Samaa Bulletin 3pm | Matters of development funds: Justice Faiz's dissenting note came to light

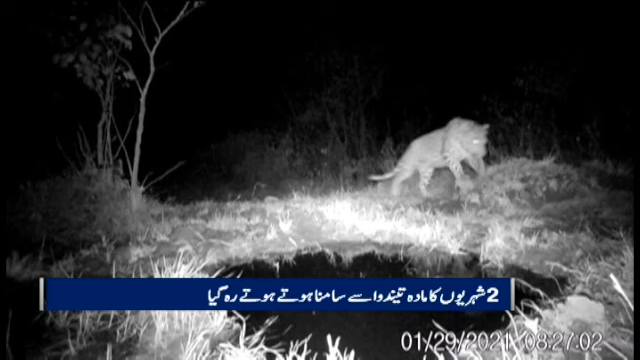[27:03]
تندوہ شہزادی کے قدموں کے نشانات بھی سبت ہیں
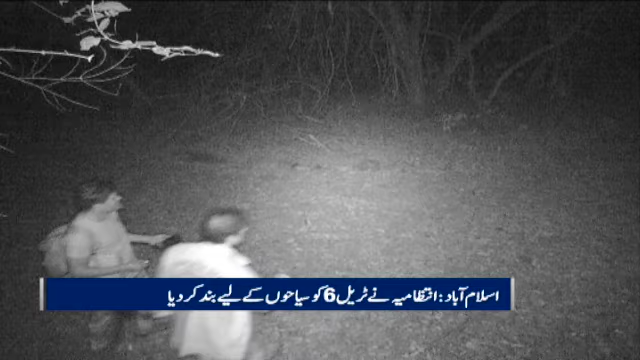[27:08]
گزشتہ دنوں دو افراد قانون کی خلاف ورزی کرتے ہوئے رات کو مارگلہ نیشنل پارک میں دیکھے گئے چند لمحے
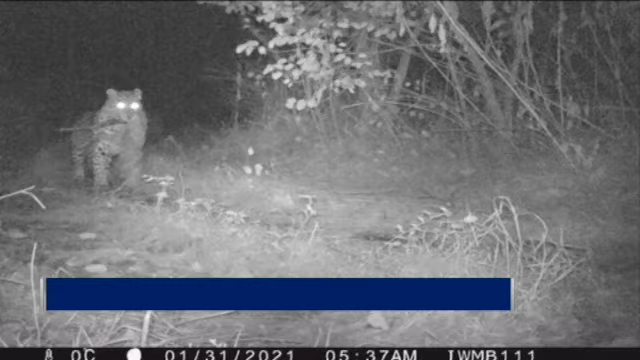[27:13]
بعد تندوہ شہزادی بھی اسی مقام پر نظر آئی شہریوں کی غیر سنجیدگی کے پیشے نظر انتظامیہوں کو ٹریل سکس مجبوراً بند کرنا پڑا